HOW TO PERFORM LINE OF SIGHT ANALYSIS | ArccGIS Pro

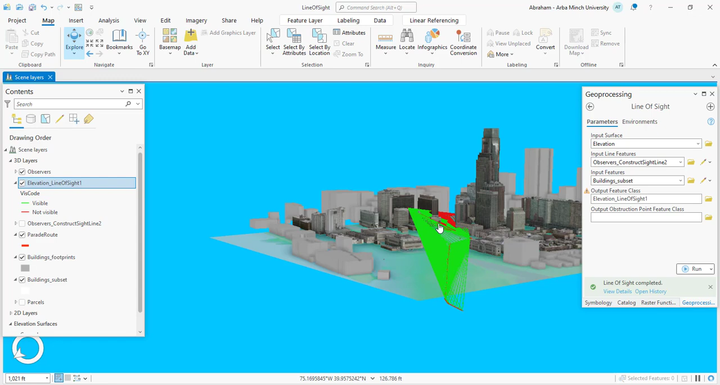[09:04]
so in this new line of sight output
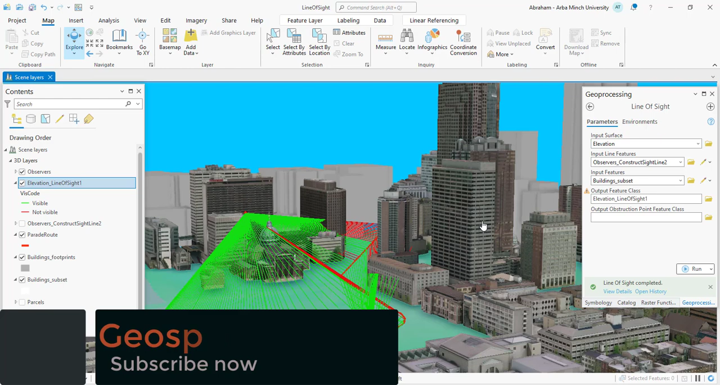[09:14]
layer we have a line showing green in the red color and as a green segment indicates that the visible line of sight in the red segment indicates that sites lines that are blocked by these building features so that means building that blocks an obstruction view of the portion of the road so as you can see this observer cannot see a through these buildings which
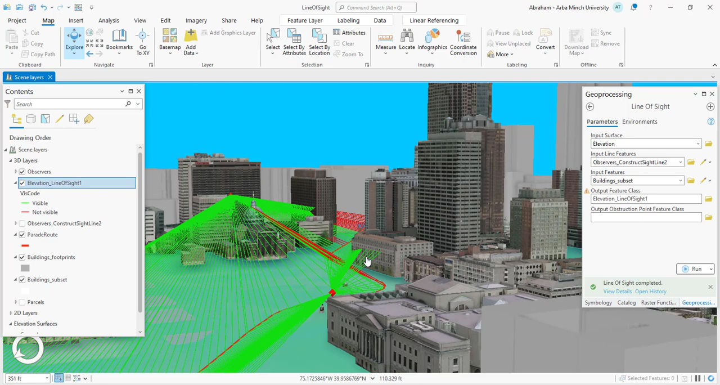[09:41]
is this area is blocked so it shows that the lines are red
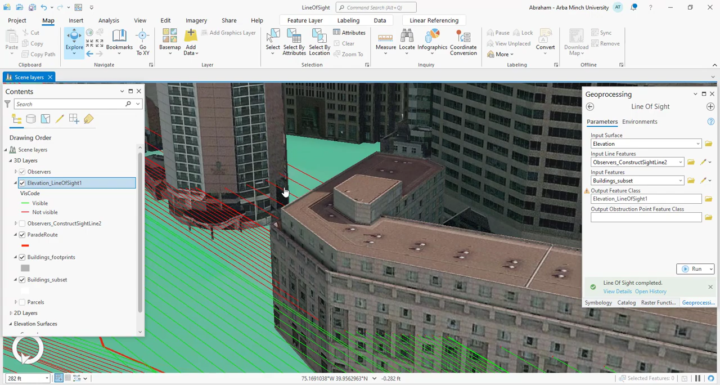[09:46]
similarly for this observer you can see behind
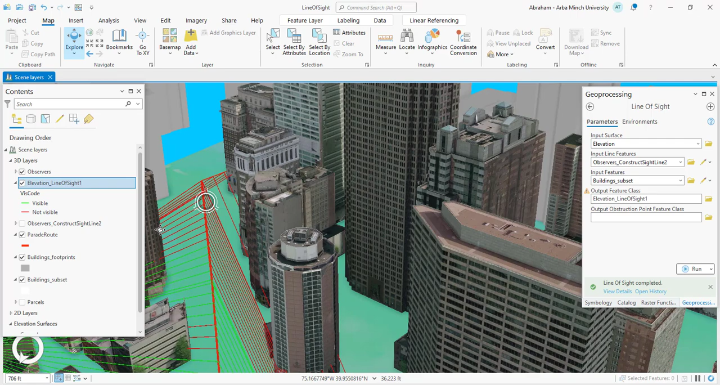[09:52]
these buildings so it shows us the visibility is blocked so it
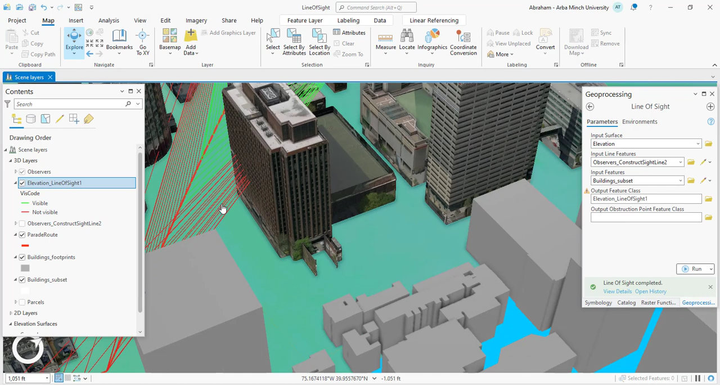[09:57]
shows the red color if you check the attribute of this layer it shows zeros in the ones